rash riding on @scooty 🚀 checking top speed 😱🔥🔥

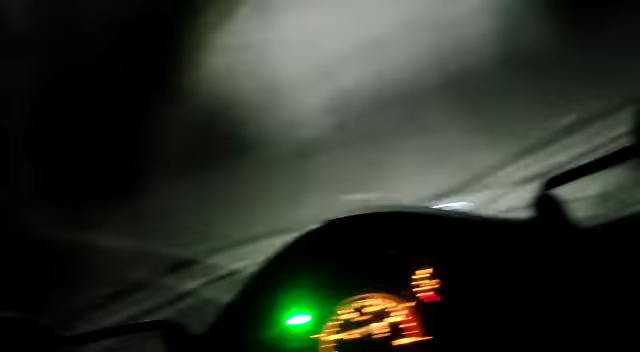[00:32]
अबे भाई वो फ्यूल भर रहा है, उतरी फ्यूल कल फ्यूल छोड़, तो स्पीड मीटर देख, स्पीड मीटर चेक मारो, स्पीड मीटर देख